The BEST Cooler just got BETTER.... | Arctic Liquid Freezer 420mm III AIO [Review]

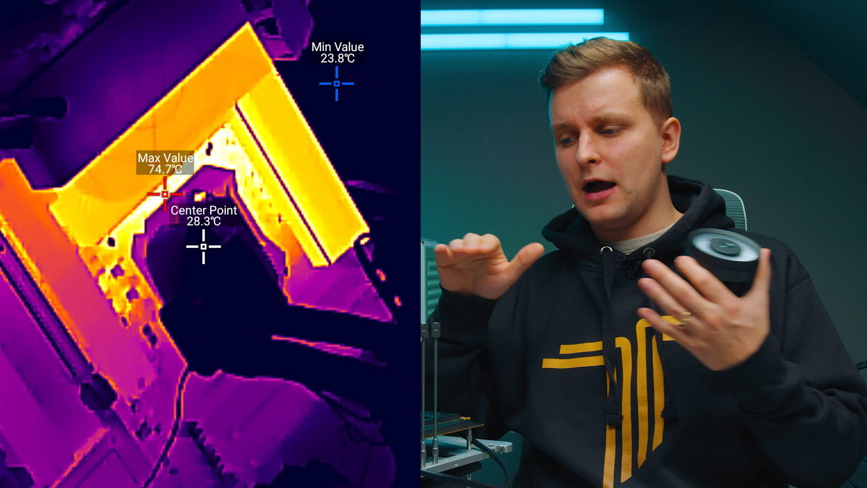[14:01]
I can see that the outside temperature maximum point there was 74. Something like that degrees. I turned the PC off. And then let it sat for a few minutes.
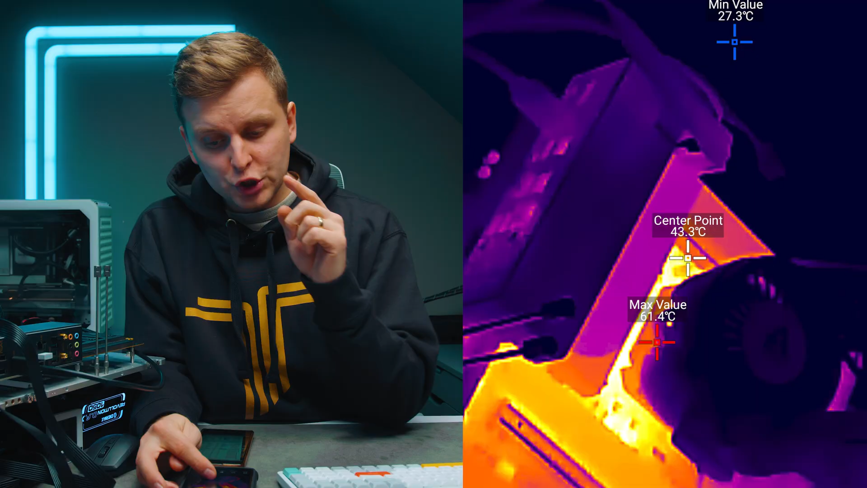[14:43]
On screen: spot 43.3°C, max 61.4°C, min 27.3°C
And the thermal camera outside shows that we have from 74 degrees down to about 61 degrees at the maximum temperature point.